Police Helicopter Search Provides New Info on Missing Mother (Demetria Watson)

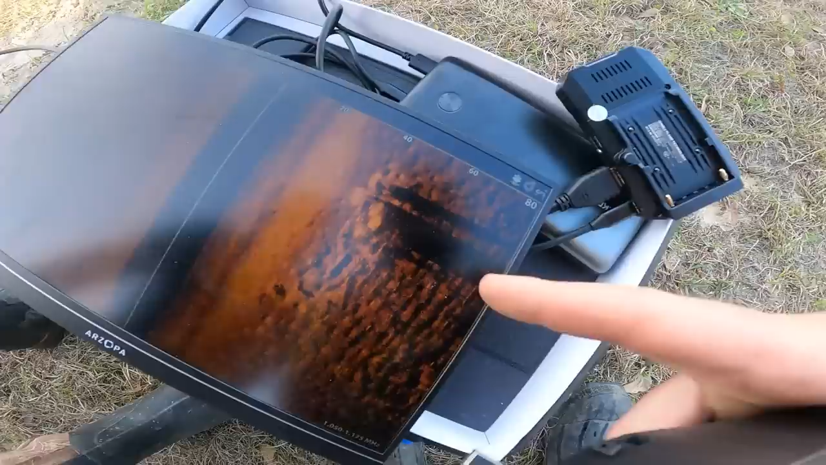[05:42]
Well, that buoy's right there. It might be that.
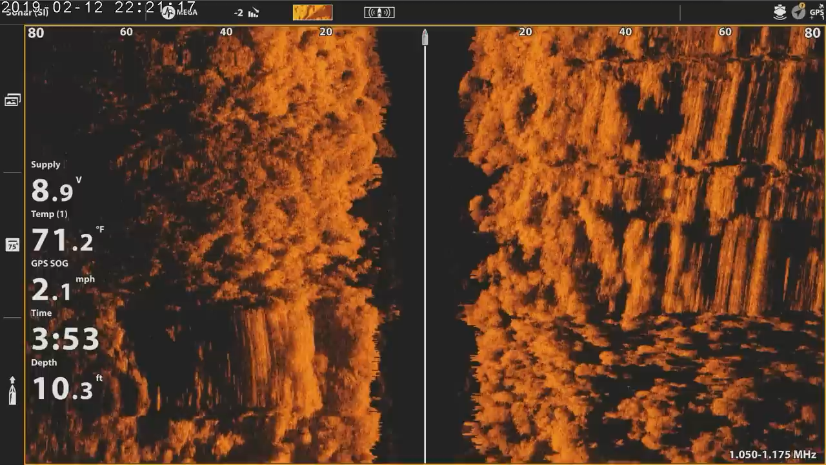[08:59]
On screen: depth 10.3 ft, water 71.2°F, speed 2.1 mph
I thought this one would be more shallow. Okay.
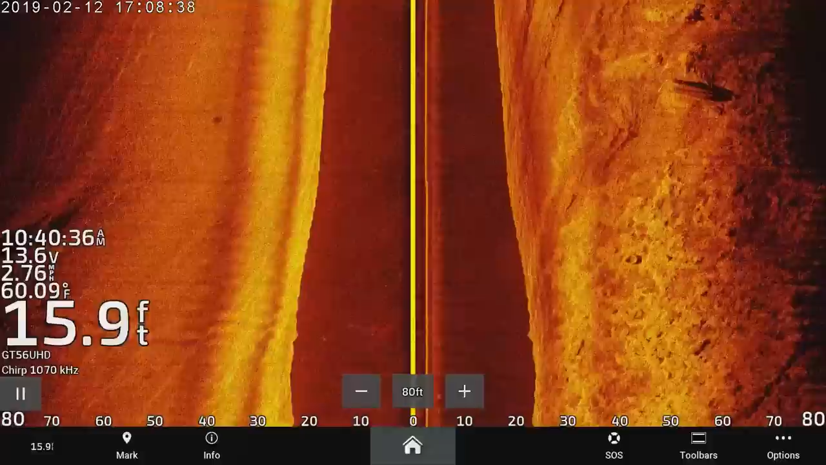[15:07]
On screen: depth 15.9 ft, water 60.09°F
It looks like it. Are you serious? It looks like something. I can barely see it on this screen.
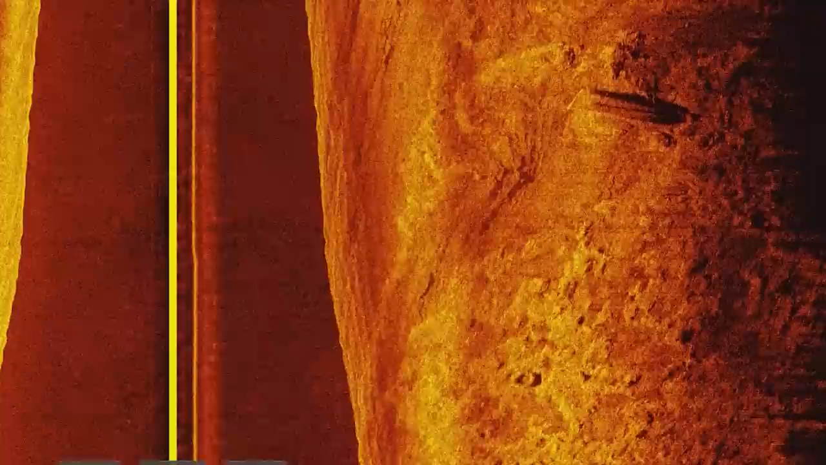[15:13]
We just put in here this boat ramp. So we had one signal.
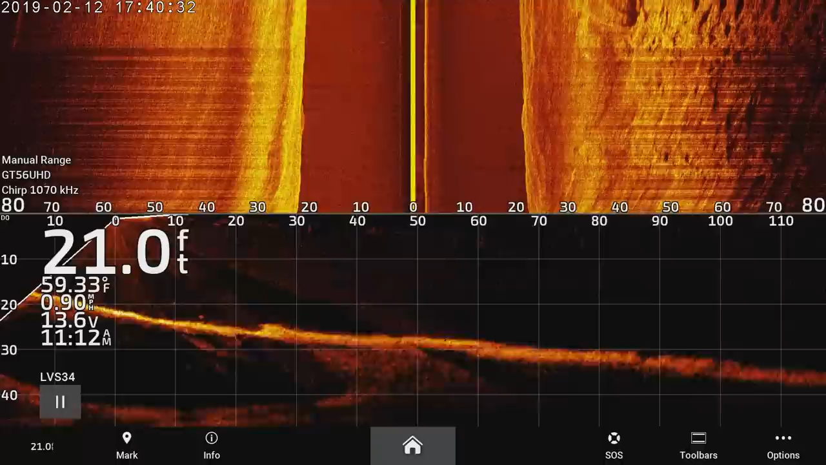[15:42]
On screen: depth 21.0 ft, water 59.33°F
It's starting to look like it. Definitely doesn't. It's not natural. You got to look right there.
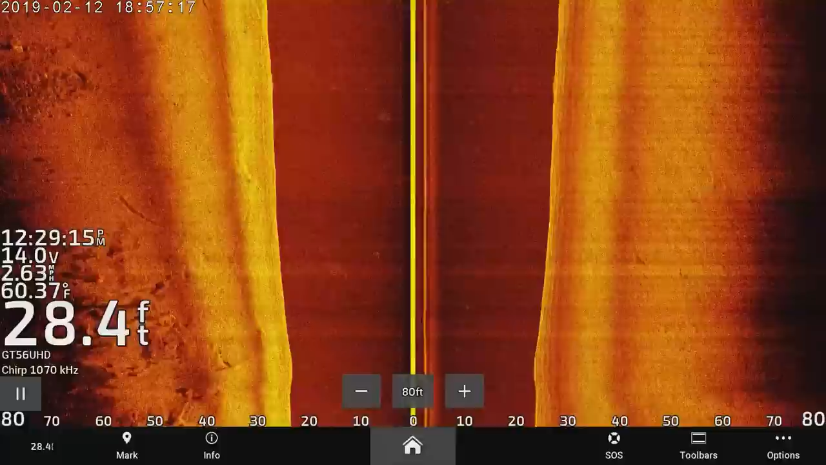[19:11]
On screen: depth 28.4 ft, water 60.37°F
I mean, it's plenty deep. You're going to think in this water. Sandy. So if there's a car, it's going to stand out. Sure, I hope so. I mean, three months ago, it could be a little buried, but I would imagine we'd still see something. I don't think it's going to be buried, but I don't know how nasty they get. Three months have particles on it yet, clams or whatever. There's something out there a little ways.
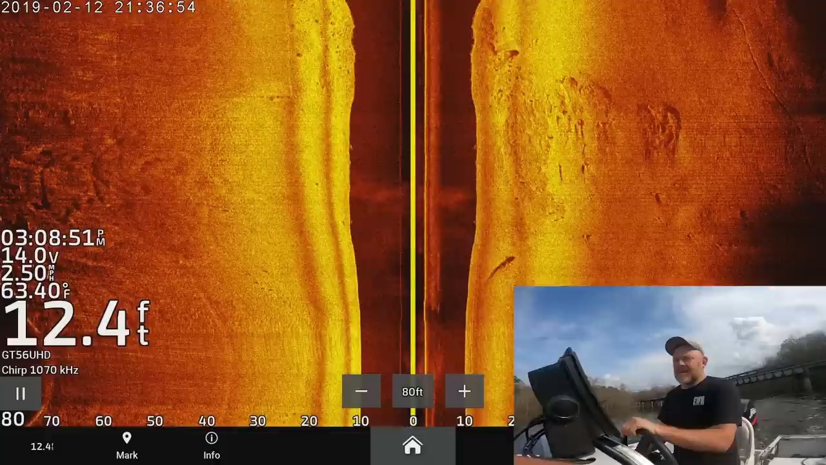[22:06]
On screen: depth 12.4 ft, water 63.40°F
Twelve feet. It's the perfect depth. I could stand on it, pretty much.
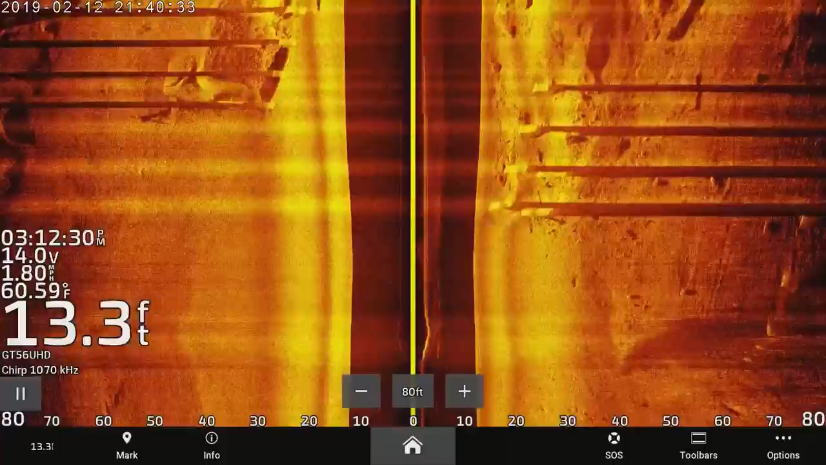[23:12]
On screen: depth 13.3 ft, water 60.59°F
Part of the bridge, shooting a shadow. There still might be a car like in between. I didn't see one there. It might be that next one or that. I don't know. I wonder.